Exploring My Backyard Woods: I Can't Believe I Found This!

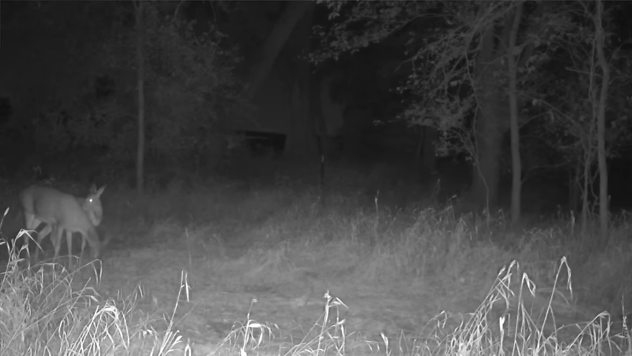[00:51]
I have yet to walk back into the woods but since last time we were here together I did set up a little camera I put out some some you know some corns little orange corn deer attractant and there's some deer coming coming in it's pretty awesome of course they're all nocturnal and stuff but there are definitely some deer back there you know I'm hoping that they'll come out in the daylight and we can see them while we're here at the house at some point but it's going to be pretty cool and I just want to go explore see what is out there in the woods and
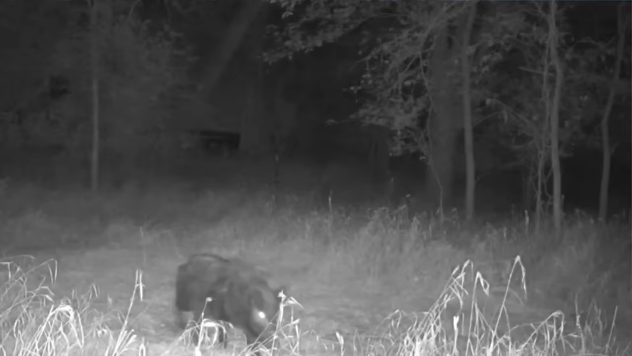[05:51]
by the way I noticed a pig here there are pigs just like uh just like our other house so